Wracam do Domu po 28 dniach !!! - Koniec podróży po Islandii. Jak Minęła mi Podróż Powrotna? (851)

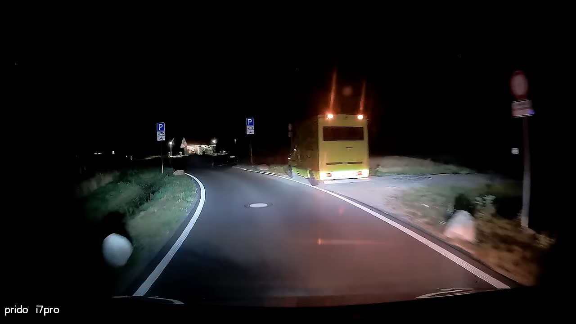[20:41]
Ale powiem wam, że nie udało się odpalić, ponieważ zapowietrzyła się pompa paliwa.
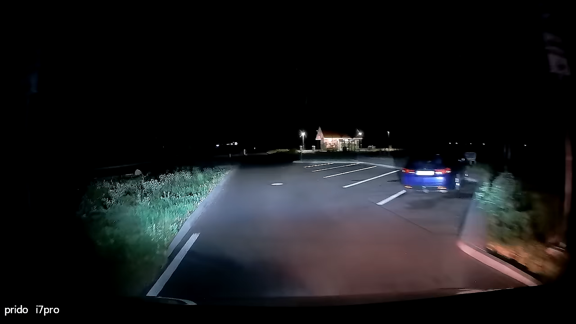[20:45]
Wlaliśmy te 10 litrów, ale nie chciał w ogóle odpalić. Więc jeszcze tam będzie próbował, ale jak nie odpali, to wezwie assistance. No ale nic, może jeszcze odpali. A ja tymczasem jadę w nocy. Jestem przed Berlinem. Jeszcze tak wam tylko powiem, że w podziękowaniu kupił mi Snickersa.
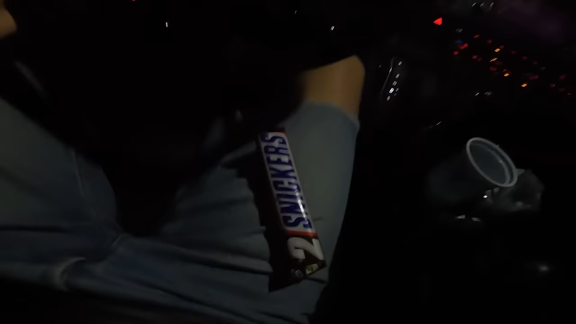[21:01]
No a ja nie jem słodyczy, ale mnie tak kusi teraz. W ogóle chciał mi kupić jakiś alkohol. Ja mówię, że nie piję alkoholu.
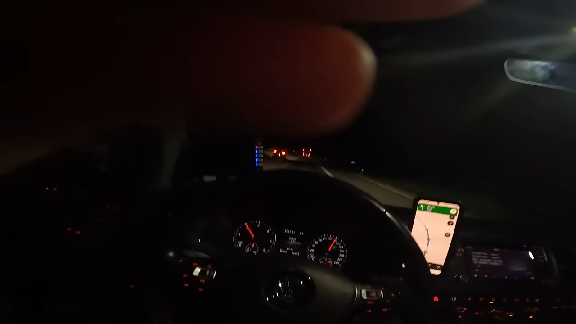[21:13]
Mówi, to zatankuję ci do pełna, bo zauważył, że mam 3/4 baku, zobaczcie. Mam 3/4 baku. Chciał mi zatankować do pełna. No ja powiedziałem, że nie chcę, że pomagam mu za darmo. No ale on mi jednak tego Snickersa kupił, więc no chyba go zjem, bo już zaczyna mi się chcieć spać.